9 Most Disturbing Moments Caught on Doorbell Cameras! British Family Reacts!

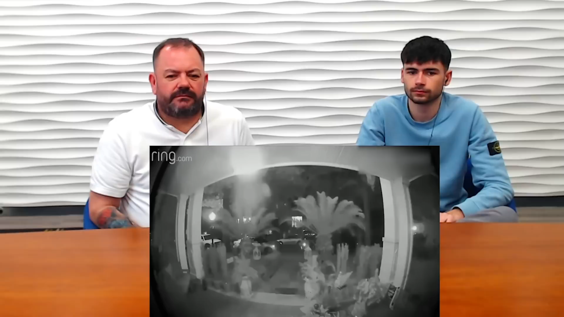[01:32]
A man notices the unlocked car and proceeds to steal multiple items from the woman. A few hours later the same man can be seen at the woman's front door with a bunch of keys. Keys that he must have just stolen from the woman's car. It's like he's got a bag as well or something right? Yeah.
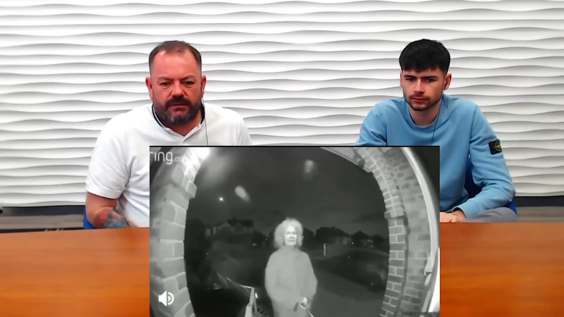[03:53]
She seems very confused and unable to stand still. Crazy, man.